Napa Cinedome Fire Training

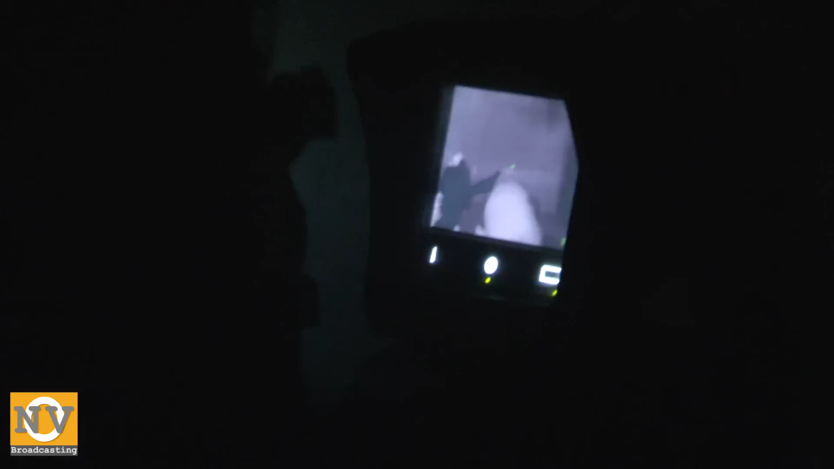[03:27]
not only helps us find victims in a fire but it helps us locate the fire itself one of the other larger tools firefighters use is